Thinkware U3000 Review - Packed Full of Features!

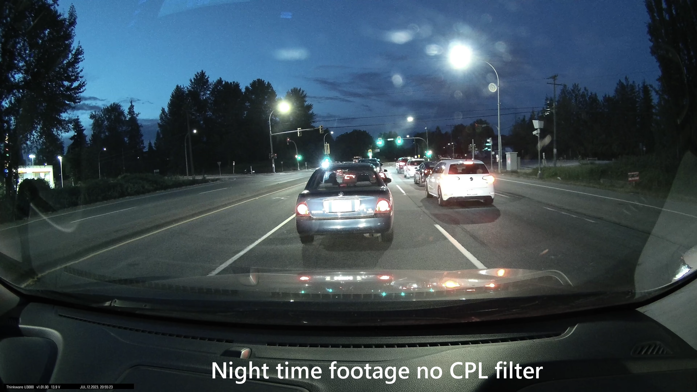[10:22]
So when you're actually driving around, and again, the license plates are too overexposed. There's too much light coming into the camera, which is preventing you from seeing those license plates.
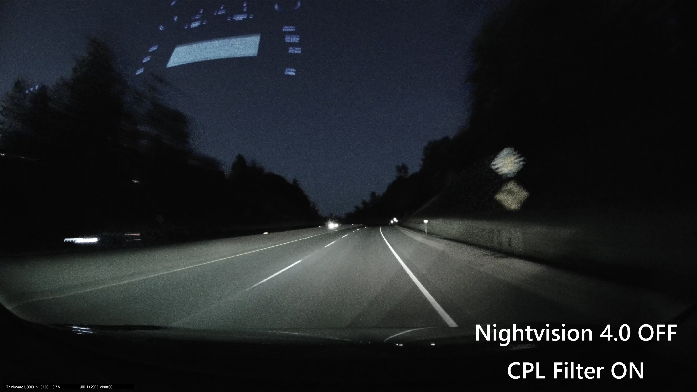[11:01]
so it was disabled, and a CPL filter put on the camera. So as I mentioned, I put on the CPL filter for the front camera, which is already included in the box.